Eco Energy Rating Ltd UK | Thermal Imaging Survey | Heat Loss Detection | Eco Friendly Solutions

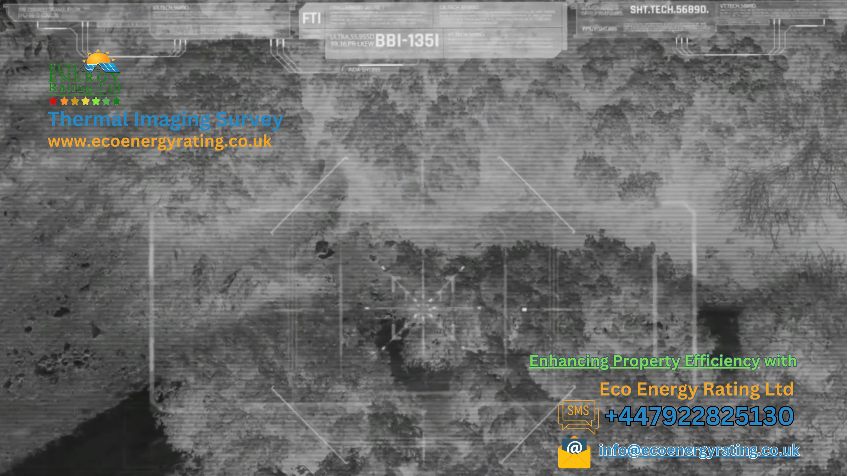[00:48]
A thermal imaging camera captures this radiation and converts it into an image that we can study and understand,
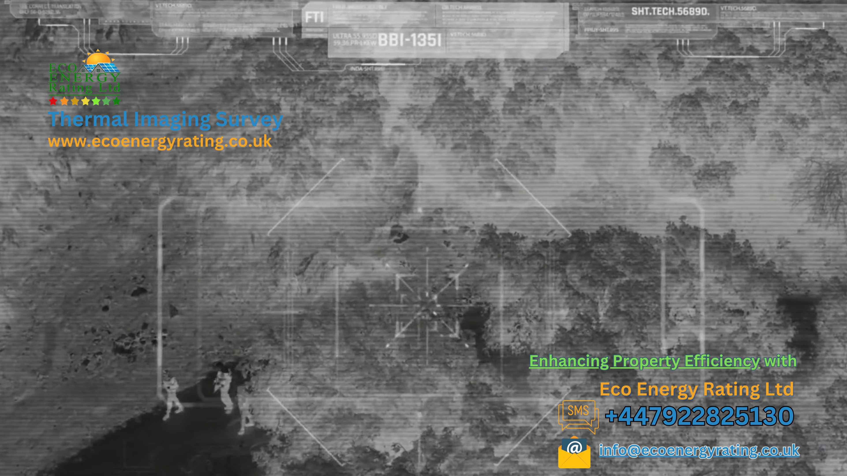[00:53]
assigning colours to different temperature ranges to emphasise areas of heat variance. Now, this might get you thinking, how does this relate to property surveys?